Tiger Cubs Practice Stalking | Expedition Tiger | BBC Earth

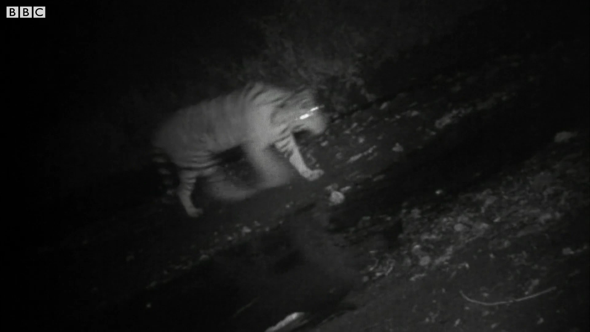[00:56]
Images like this of tigers is precisely what we need. Just look at that. They are such amazing animals.